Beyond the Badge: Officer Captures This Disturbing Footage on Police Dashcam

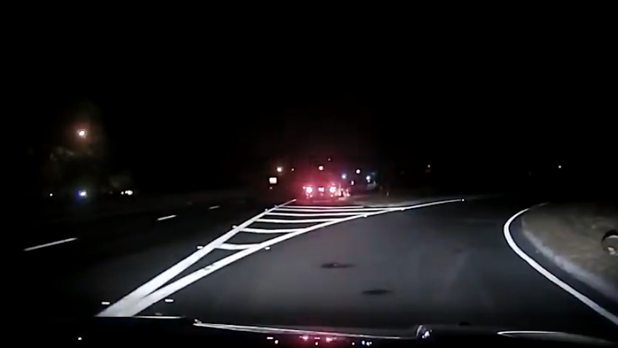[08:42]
a police officer named Kyle Riksvowski's patrol vehicle captured a vehicle of him being nearly hit by a passing car on the dash cam. It was late at night, and he was making a routine traffic stop on a poorly lit road in New Jersey. In the footage, he can be seen starting to walk back towards his car to return the license. But then he spots something that could have almost taken his life. But he saved himself by demonstrating some impressive reflexes. The officer skillfully rolls away from a moving car just in time to avoid being run over.